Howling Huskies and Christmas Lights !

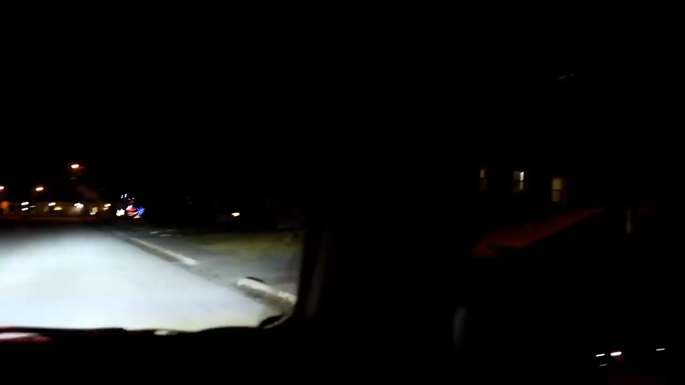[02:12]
See what this guy did on this porch? Can anybody tell what shape that is? There's just trees and the bushes in the way, but hold on. Great. There, can you see what shape that is?